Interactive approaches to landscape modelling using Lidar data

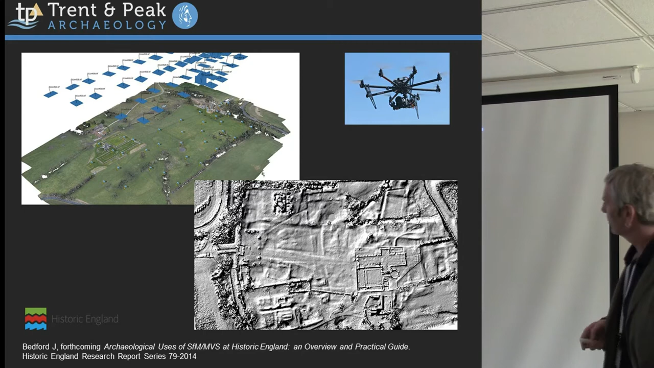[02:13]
use some fancy structure-from-motion photogrammetric modelling and you don't need laser scanners anymore. You can come away with digital terrain models, digital surface models here of Thornton Abbey in North Lincolnshire without resort to laser scanners at all. But some of the approaches I'm talking
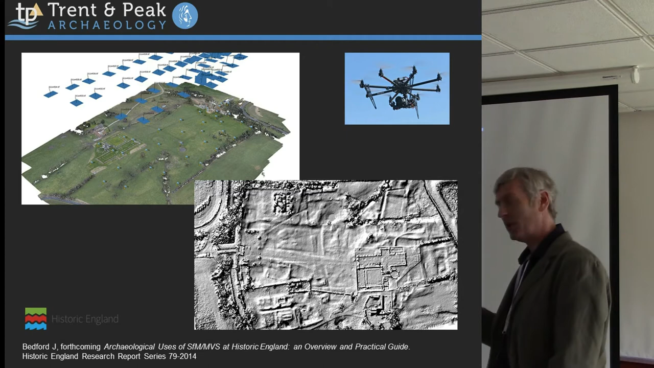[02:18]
about would really apply to any digital elevation model data set, however it's derived.
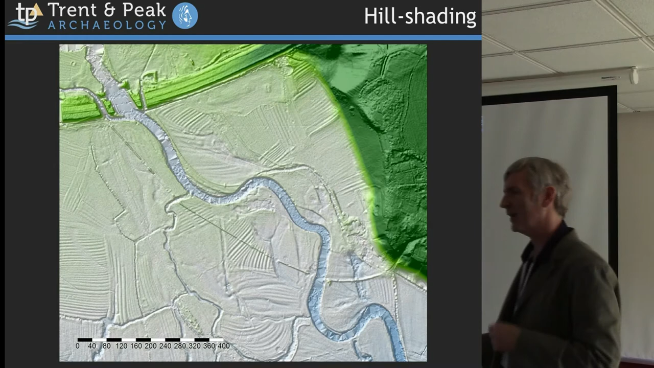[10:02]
It can be tricky to work with. Going back to this, you do have to be careful of your lighting directions. Some of the, which are foreign here, will disappear entirely if you change your direction of illumination. You have to be aware of these things in sort of using this. But it still produces something that most people can understand. Flat landscapes. Slope severity is effectively applying the shading to how steep the slope is. If it's a really steep slope, if it's dark, if it's flat, if it's light. In less high-relief landscapes, you don't necessarily get as good a representation of the pattern.
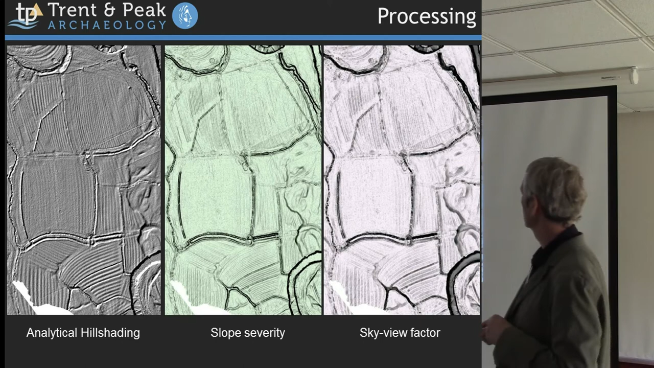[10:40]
I'll show you some examples of that. Sky view factor. Slightly odd one.
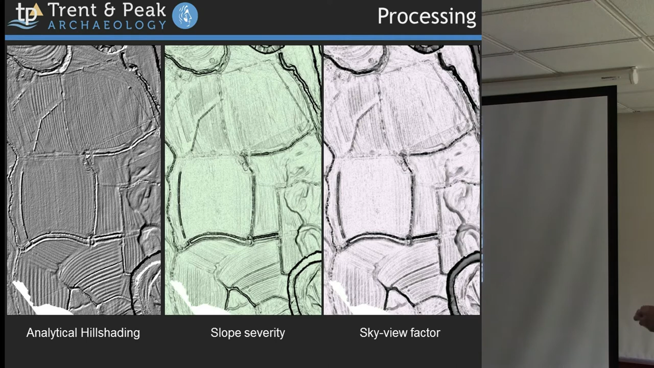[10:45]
It's imagining sort of applying shading. Dark or light depending on how much of the sky you can see.
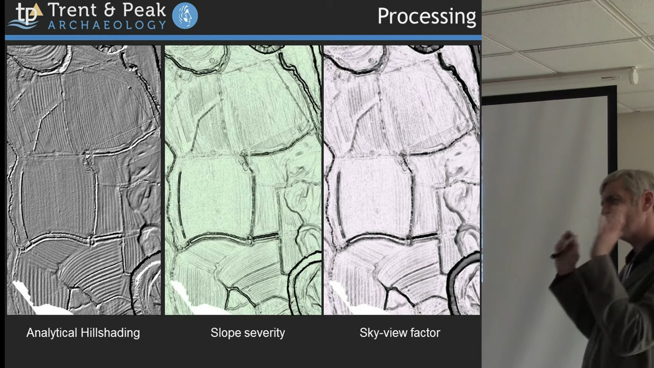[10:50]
Or another way to conceive it really is to think of the whole bowl of the sky as a uniform light source. So if you're down at the bottom of a well, you can see the timing a little bit. And that's dark.
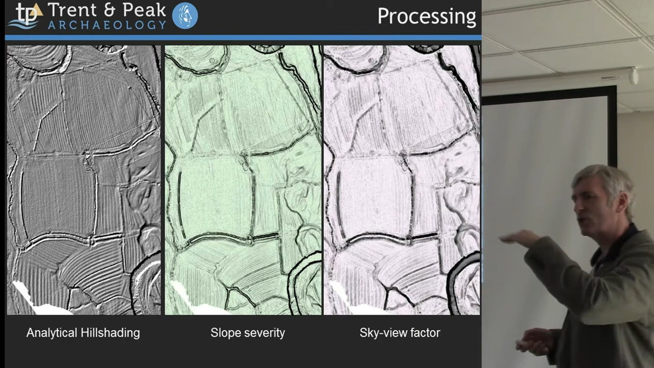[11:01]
If you're on the top of a wide open flat plane, you can see things which are white, light, and, like I say, it does slightly different things.
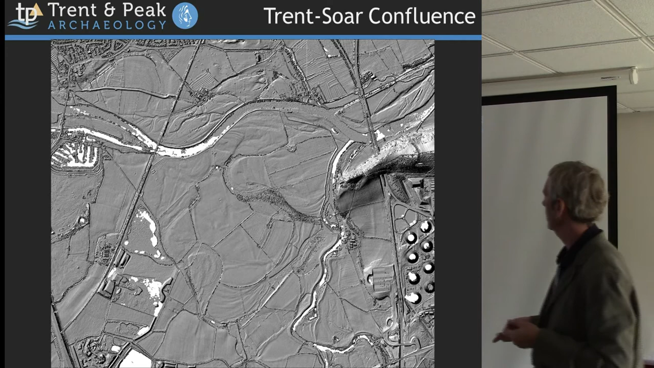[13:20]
Trent Saw confluence. This just a hillshaded map. Which doesn't necessarily tell you quite as much as a hillshaded map. With colour added into it.
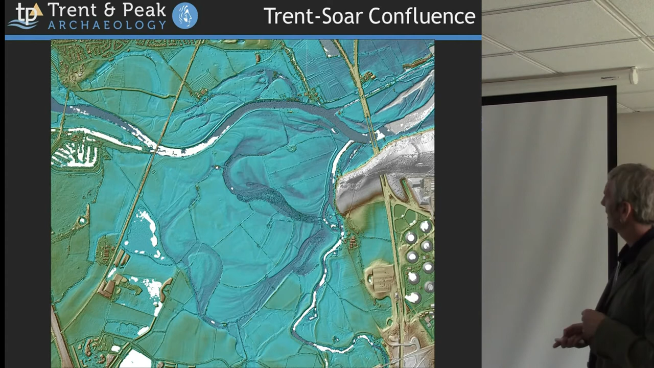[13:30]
And natural landscape shades. It's basically a bit more violent. But it does throw up some of the contrasts. That put off Meander there. Small earthwork in here. That's a bit of root and furrow. Look to Billis. It's obviously a bit of land. Just a proper sort of thing. Right here. The temple ritual site. Over there.
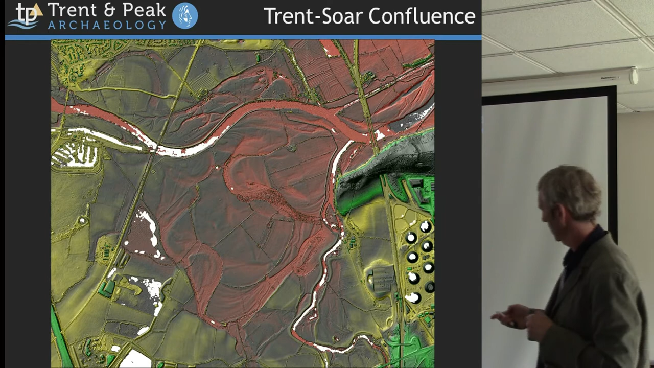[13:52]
That area. And. It's all georeferenced data. You can do lots of things with it.
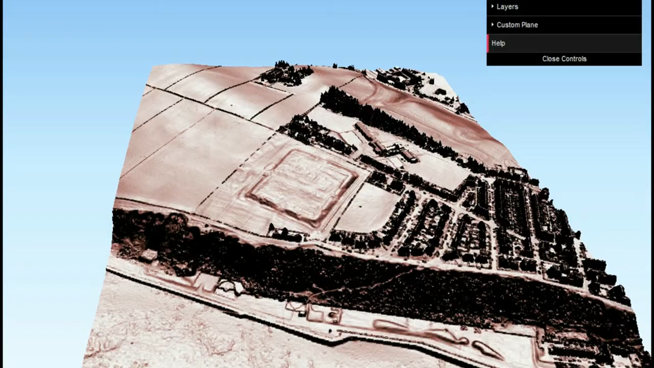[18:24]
at the press of a button well once you've decided on your your texture and your colour schemes will create something that you can just stick on a web page just like that there we go and
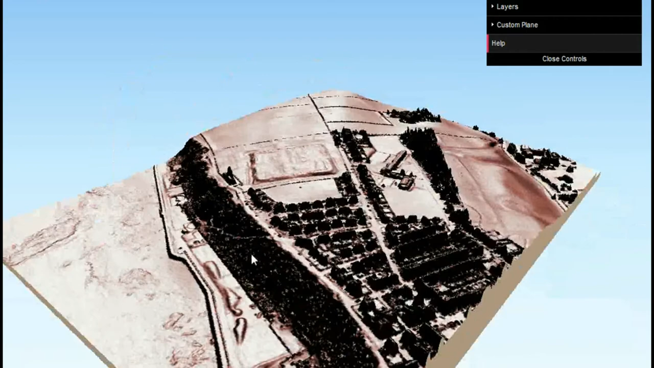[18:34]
we can we can zoom and pan and this is Maryport uh the Roman fort at Maryport just
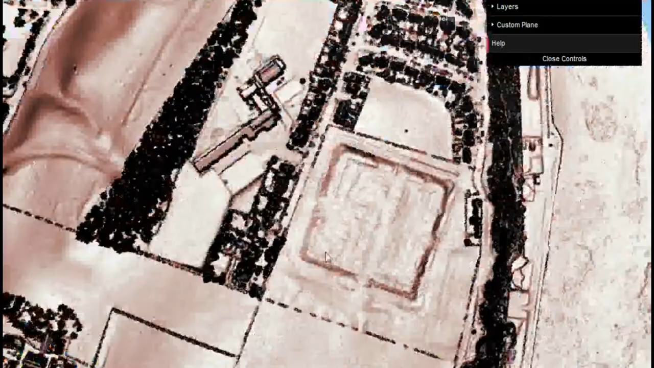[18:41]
ported directly out of QGIS in to be honest uh
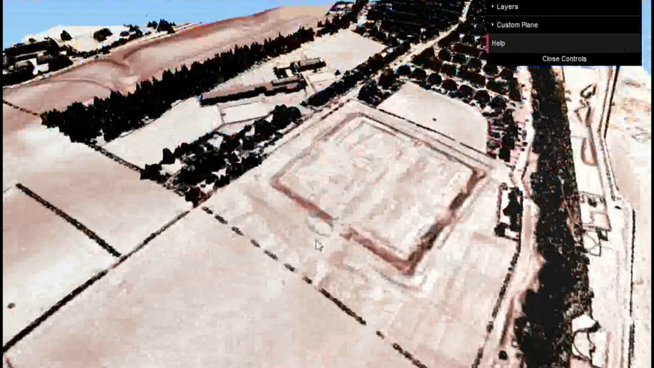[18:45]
in a matter of minutes really once you've got it all set up and installed um this one this is from that uh Danish data set this is a Viking ring fortress
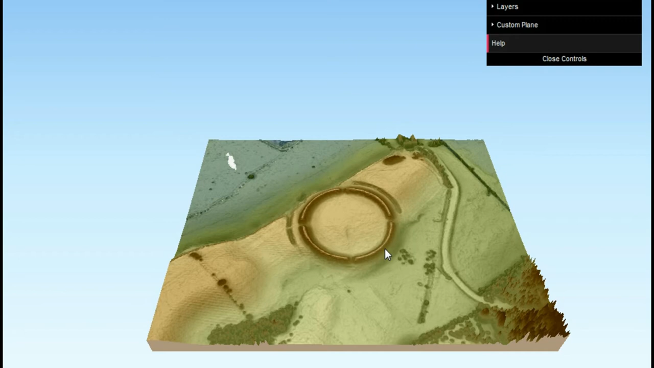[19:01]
again just sort of taken from some of the freely available uh landscape data
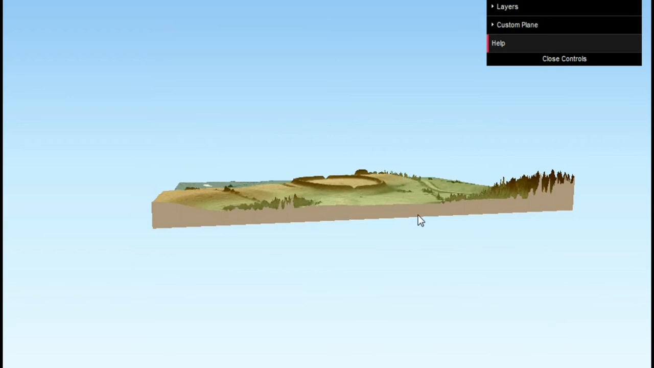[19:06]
and now responding slowly actually I thought to myself very I should close these as I
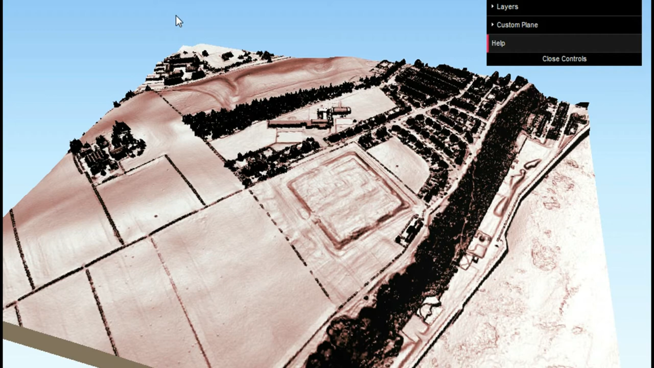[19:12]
finish with them and I might actually free up some system resources to get to the end of this without it all grinding to a halt but again there's and there's just
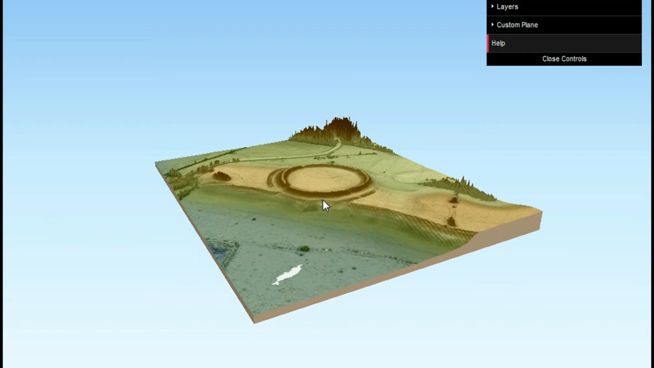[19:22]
uh zoom and pan so it's not to capture it with me but in theory we can just zoom and
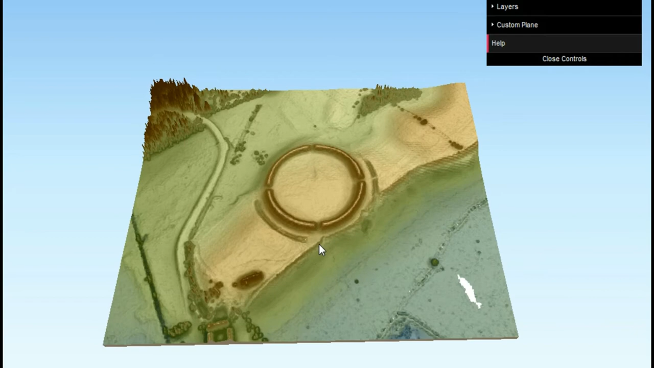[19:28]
pan and go around as well as a large
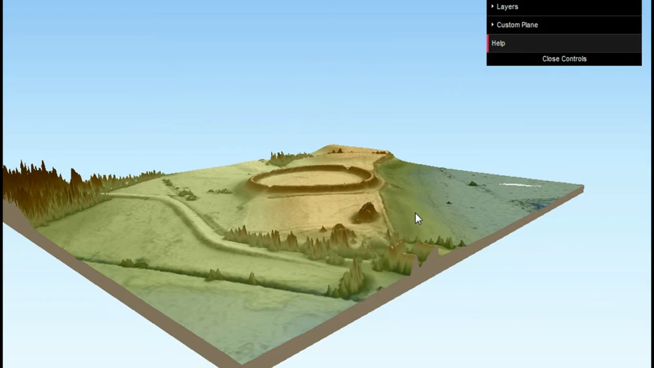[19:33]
class of monuments there's uh three or four of them that survive reasonably well uh one of two disappeared beneath beneath towns